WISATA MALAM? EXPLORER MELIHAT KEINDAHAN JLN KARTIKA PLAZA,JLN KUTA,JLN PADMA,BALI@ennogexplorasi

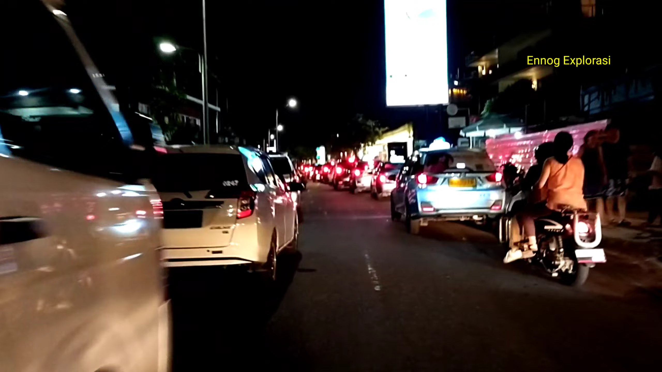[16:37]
Macet guys, sedikit macet, masih bisa lewat.
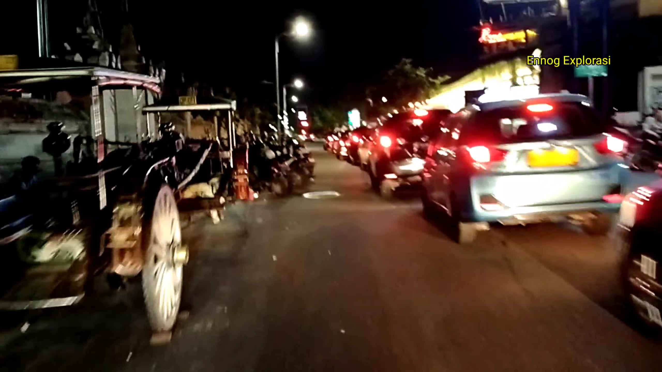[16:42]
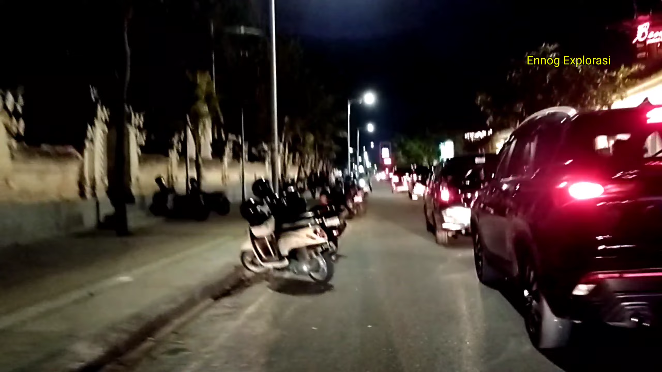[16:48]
Street ya.
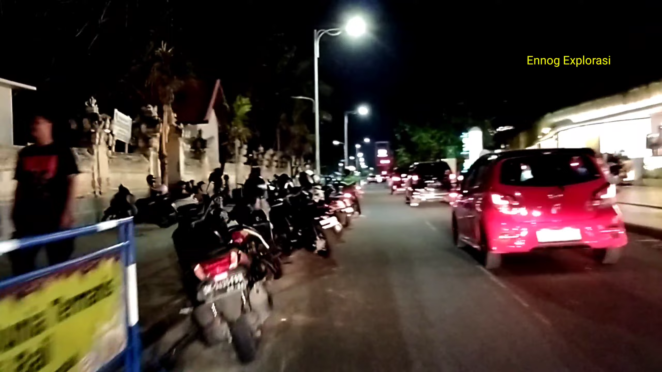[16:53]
Di depan, tempatnya di depan Beach Walk sekarang.
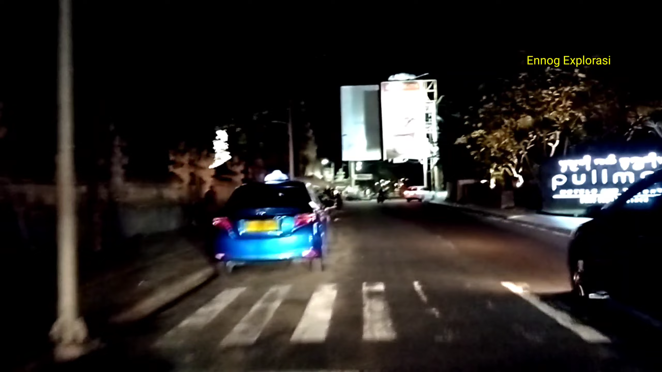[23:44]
Jadi saya akan mengajak Anda ke Jalan PADMA ya. Jalan PADMA.